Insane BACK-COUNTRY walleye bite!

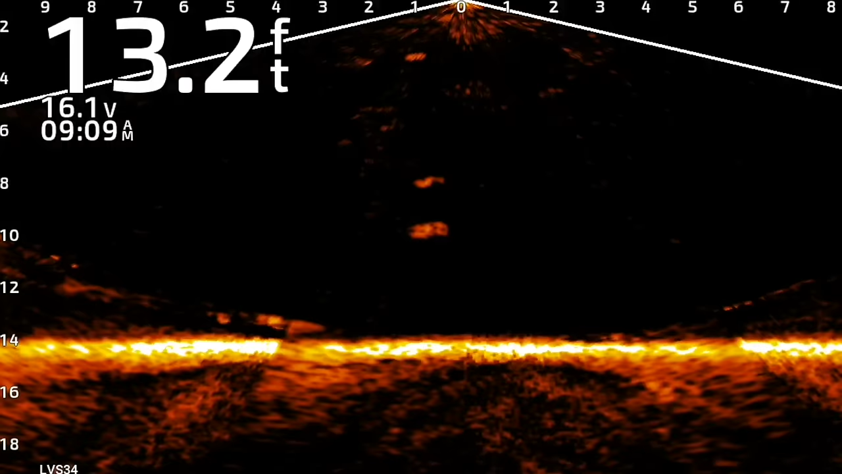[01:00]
On screen: depth 13.2 ft
But he poked some holes right away and dropped down and there was fish crawling all over and it was kind of right away earlier in the day,
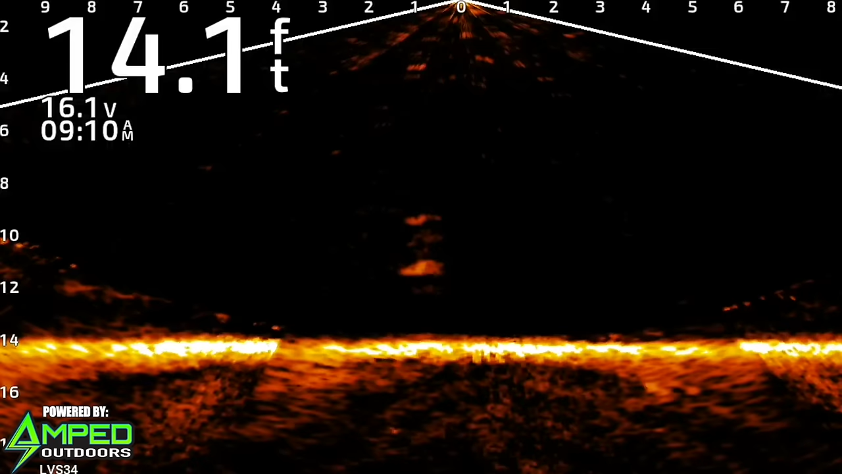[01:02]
On screen: depth 14.1 ft
up a little shallower in 14 feet, it's kind of a little steeper break, bottom of it in like 30 feet,